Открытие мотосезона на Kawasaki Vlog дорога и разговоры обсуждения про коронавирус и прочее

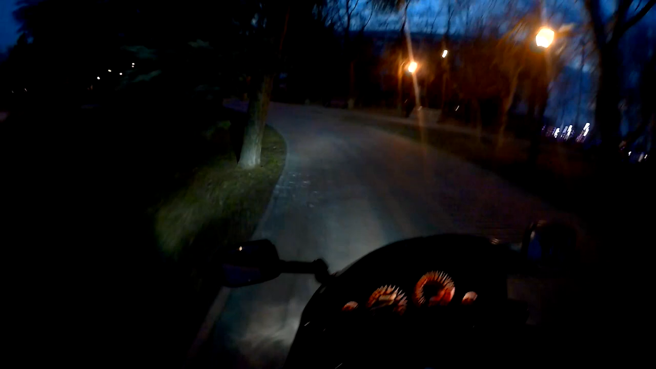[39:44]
Мне прикольно вот здесь вот покатосить. Да, надо визор закрыть. А то там коронавирусы, блин, налетят в натуре. Вот можно погреться. Здесь костерок горит. Девчули гуляют симпотные.
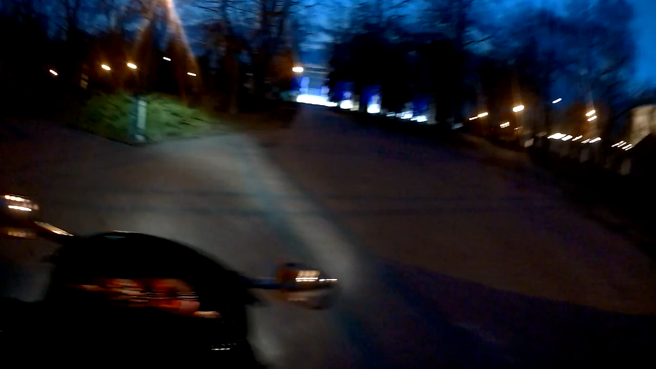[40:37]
Реально, блин. Ну, вот она, мэрия, ёптик. Мэрия. Да, блин, надо было вторую батарею все-таки взять.
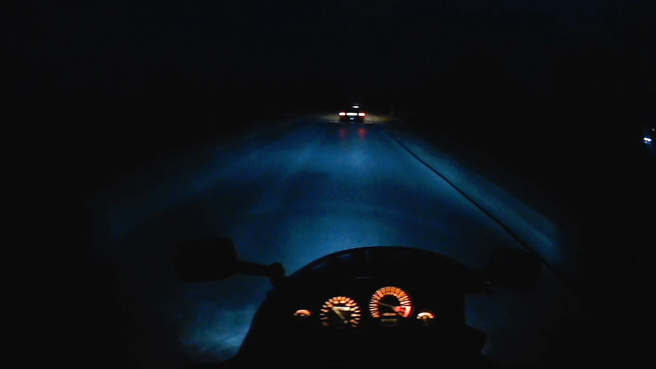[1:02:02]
Вот, ребят Смотрите Я заправился И стрелочка Чуть-чуть Прям отклоняется Потому что Расход Ребята Три с половиной Литра Вот сейчас Вот в каком режиме Я ездию Да Ну, по городу Конечно Чуть-чуть побольше Все-таки Город есть город Это надо понимать Это на любой технике В городе В городе бы мог Я вот сейчас Сэкономить Да Ну, сколько бы Ну, блин Что-то около литра Если бы я не крутил Спокойненько бы ехал Вот как Как, грубо говоря На мопете Да